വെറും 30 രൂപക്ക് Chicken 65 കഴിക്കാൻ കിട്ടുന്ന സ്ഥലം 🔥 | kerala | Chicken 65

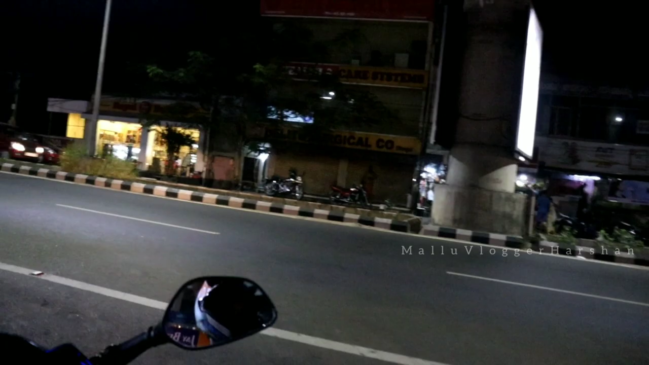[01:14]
നേരെ ബൈക്കും എടുത്ത് അപ്പോൾ അതുപോലെ തന്നെ കൊച്ചിയിലെ കാഴ്ചകളൊക്കെ കണ്ട് ബൈക്കിൽ ഇങ്ങനെ പതിയെ പോയിക്കൊണ്ടിരിക്കുകയാണ്.
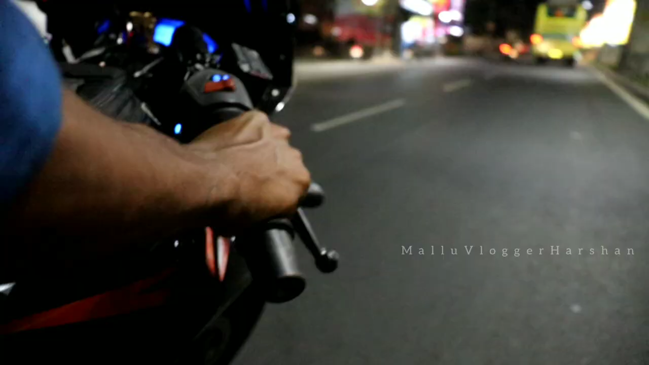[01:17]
ഇവിടെ ചെക്കിങ്ങൊക്കെ ഉള്ള ഏരിയ ആണ്, കൂടുതലും ഹെൽമെറ്റ് ഒരാളെ യൂസ് ചെയ്യുന്നുള്ളായിരുന്നു.